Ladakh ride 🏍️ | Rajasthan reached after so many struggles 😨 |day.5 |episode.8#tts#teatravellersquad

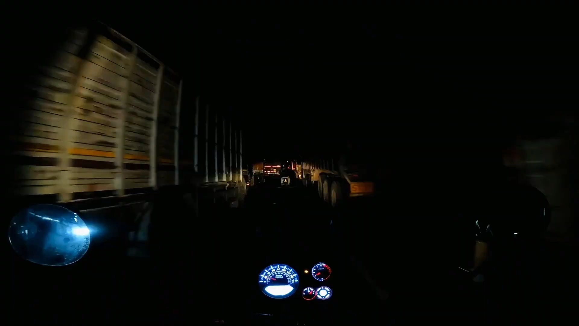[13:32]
என்னங்க, வரும்போதே பெட்ரோல் பங்க் எடுத்து சொன்னாரு ஸ்ட்ரைக்குன்னு, நடு ரோட்ல எல்லா லாரியுமே நிப்பாட்டி போட்டாங்க.